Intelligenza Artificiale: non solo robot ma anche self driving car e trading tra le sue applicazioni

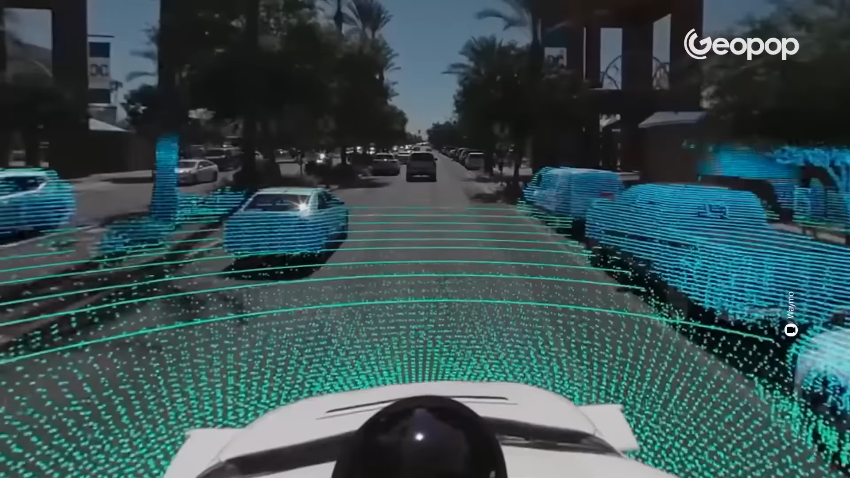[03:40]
Quello che state vedendo ora è un vero esperimento di self-driving car. Le apparecchiature montate sull'auto sono in grado di fare uno screening di tutto quello che c'è attorno.